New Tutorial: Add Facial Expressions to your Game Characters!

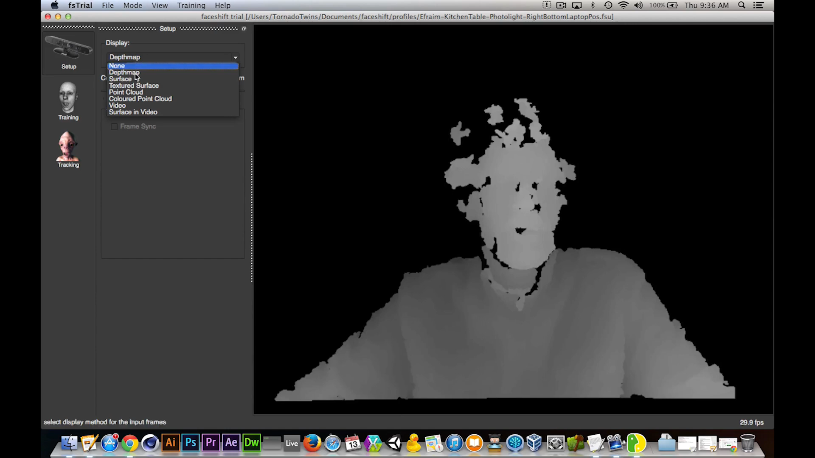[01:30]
As you can see, it looks at my face in a depth perspective and then it can add a little point cloud of 3D information that it sees from my face,
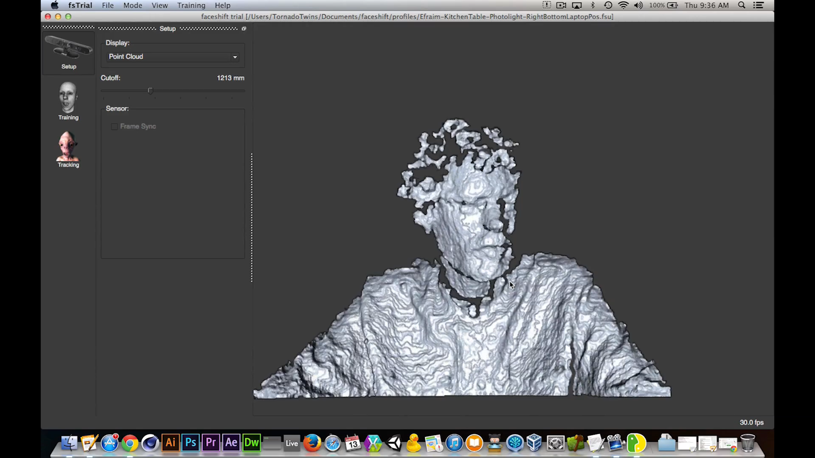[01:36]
as you can see here, which makes it super, super accurate and super awesome. So behind me is a window, so I'm just pulling the cutoff in here so that it takes the window out and just leaves the depth information of me sitting in front of the camera.
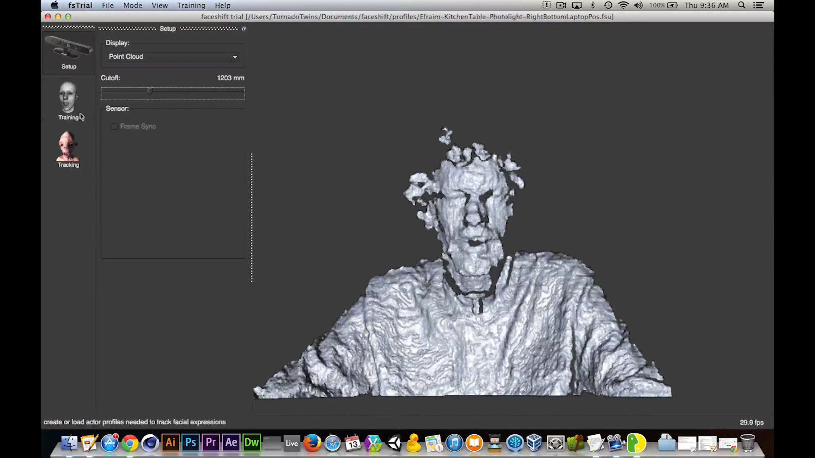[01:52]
So next I'm going to go over here to training and let me just start the scratch here. And it's looking at my face with the webcam inside of the Kinect and it is looking at my face with a 3D sensor.
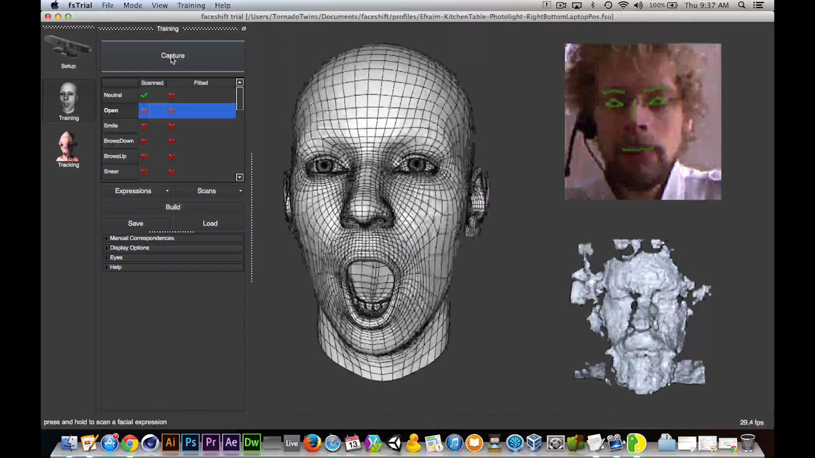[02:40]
And while I do that, you can see it is creating 3D information of my head, which is going to be linked with this character a little bit later on. So now it wants me to open my mouth and fix that. Then it wants me to smile.